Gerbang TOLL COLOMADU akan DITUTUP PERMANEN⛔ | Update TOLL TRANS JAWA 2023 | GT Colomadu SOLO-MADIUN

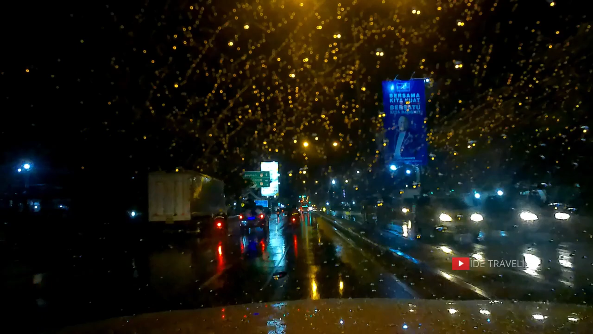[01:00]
Awali dari sini teman-teman, ini sudah ada di lampu merah pertigaan yang kalau ke kanan ini adalah masuk ke gerbang tol Colomadu ya teman-teman ya, kalau lurus itu ke Boyolali. Nah, ini sudah rambunya, sudah ada rambunya Karanganyar Surabaya Semarang ke kanan di pertigaan ini. Jadi pastikan sebelum masuk ke pertigaan ini teman-teman sudah mengisi e-tol dan cukup ya teman-teman ya. Pengalaman saya kemarin tuh, saya dari Jombang ke Madiun, kemudian mengisi e-tol tuh ternyata error ya di dalam, mungkin lagi error sistem gitu teman-teman.
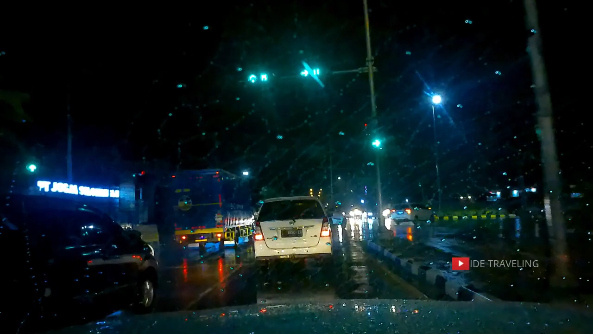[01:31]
Jadi di dalam rest area itu error kemarin. Jadi di sisi
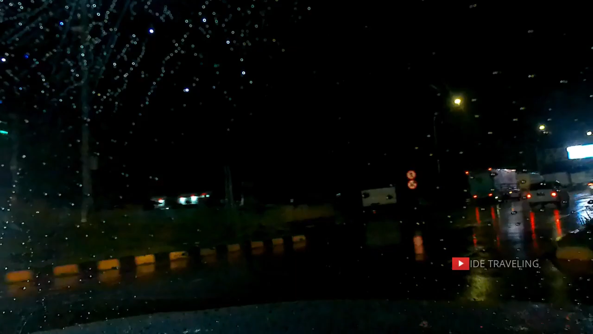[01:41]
paling kiri di setiap gerbang tol itu ternyata rata-rata ada yang untuk pembayaran manual, ternyata seperti itu ya. Nah, itu saya juga baru tahu, alhamdulillah saya dapat informasi akhirnya. Nah, ini sudah masuk ya teman-teman ya, menuju ke gerbang tol Colomadu teman-teman. Ini mohon maaf nih ya, wipernya sudah waktunya ganti memang. Jadi sekali sapu gini harusnya sudah hilang, ternyata masih berbekas ya. Oke. Mohon maaf ya kalau kurang nyaman ini gambarnya.
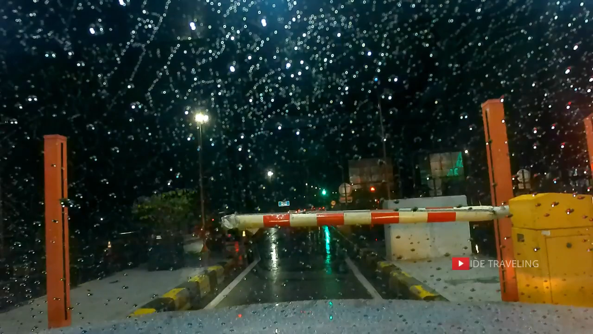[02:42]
Ya, tempelkan kartu Anda. Bismillahirrahmanirrahim. Oke, saldonya masih 227.500 teman-teman. Nah, ini memang sengaja saya sebar ya saldonya biar nggak mepet ya teman-teman ya. Alhamdulillah. Jadi ini namanya gerbang tol Colomadu ya di sini. Bismillahirrahmanirrahim, perjalanan ini nanti lancar sampai ke gerbang tol Madiun ya nanti teman-teman videonya ya.
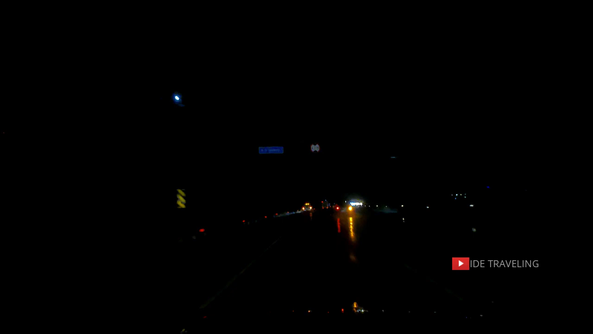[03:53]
Ini sudah ada rambunya ya, bandara ke kiri teman-teman. Jadi kalau mau ke Bandara Adi Sumarmo kiranya ke kiri, SMA Pradita. Sampai ada rambunya ya SMA-nya, kok keren ya. Nah, ini di depan ini sudah ada rambunya teman-teman, kalau mau keluar ke Solo Kota itu ya, itu ngambil belok ke kiri di sini. Jadi kalau Purwodadi, Karanganyar, Surabaya lurus. Ini ada jembatannya bagus ya di atas ini ya.
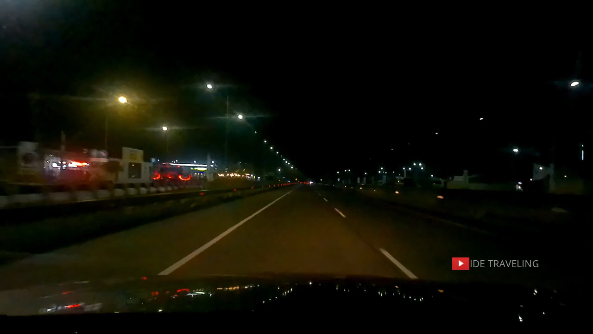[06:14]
di exit tol Ngawi nanti sebelah kiri ya. Oh, ini termasuk rest area yang cukup besar ya, ada Duta Resto Budiwa, ada Pring Sewu juga ya di sini ya, lengkap dengan SPBU nya ya untuk rest area yang di kilometer 575. Jadi memang rest area itu biasanya ngambil kilometer ya, cantik gitu ya.
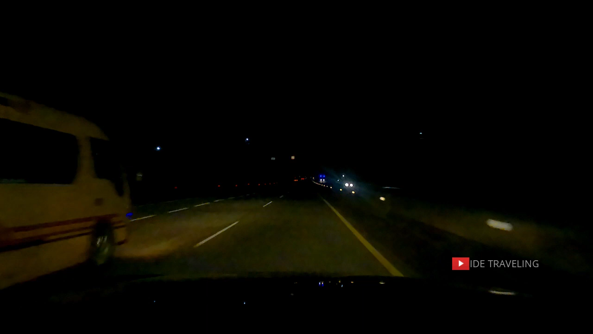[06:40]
Misalkan 678 gitu ya, 575 terus 626 seperti itu ya. Itu biasanya itu ada rest areanya. Nah, di depan ini sudah ada rambunya, kalau mau ke Ngawi, Bojonegoro, Cepu dan Magetan, teman-teman bisa ngambil exit tol yang di sini nih. Nih ya teman-teman ya, ngambil di sini. Ke kiri di sini nih. Tapi kalau mau ke arah Madiun, Caruban, Surabaya masih lurus ya.
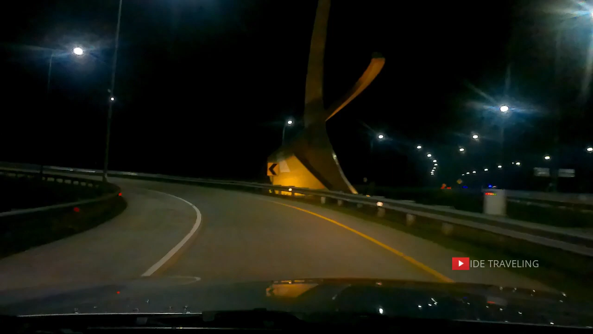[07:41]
ikonnya ini ya, jalan tol ini ya. Keren ya. Jalurnya menikung tajam ya di sini, hati-hati. Datang Madiun, kota gadis ya, kota perdagangan dan industri teman-teman.
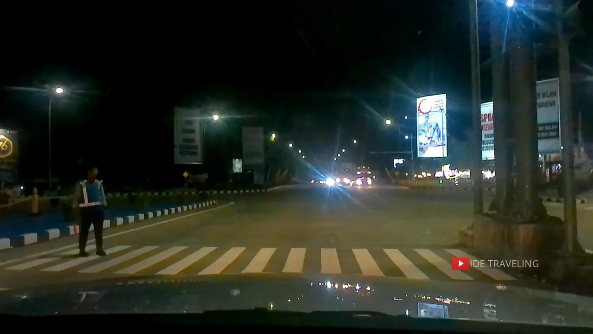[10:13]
Oh, ada perbaikan ini. Ada perbaikan lampu merahnya, teman-teman. Ada petugasnya ini ya. Jadi di manual seperti ini, teman-teman. Nah, demikian ya, teman-teman ya. Update terbaru di ruas tol Trans Jawa. Khususnya dari Solo, tadi saya naik dari gerbang tol Colomadu sampai di gerbang tol Madiun, teman-teman.